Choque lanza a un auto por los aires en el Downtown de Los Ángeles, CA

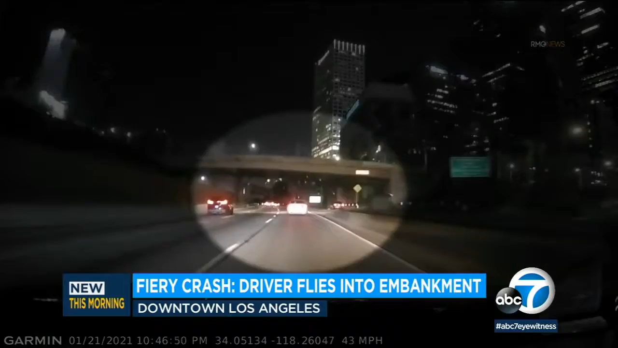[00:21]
off Crashed hit a palm tree flipped and then the car exploded into flames I